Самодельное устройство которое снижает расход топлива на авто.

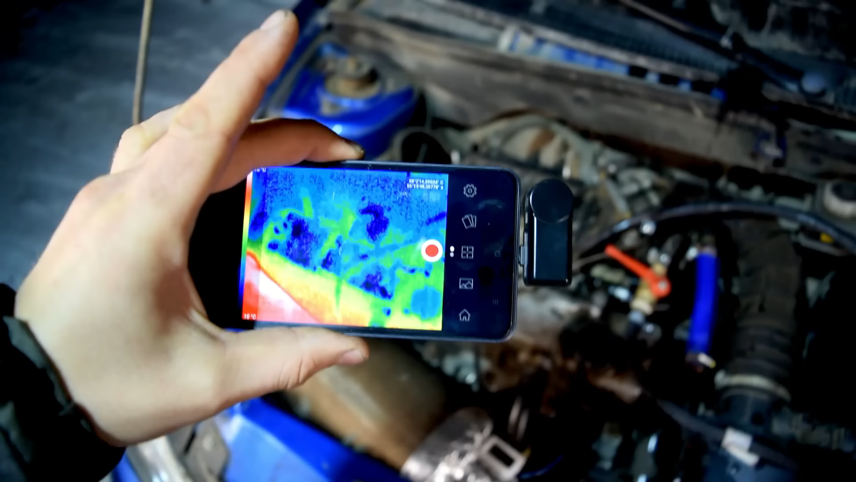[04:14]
Я вам его уже показывал, если помните. На втором канале делал подробный обзор. Кому интересно, ссылку оставлю. Очень функциональный прибор. Потери конечно есть, но не критичные.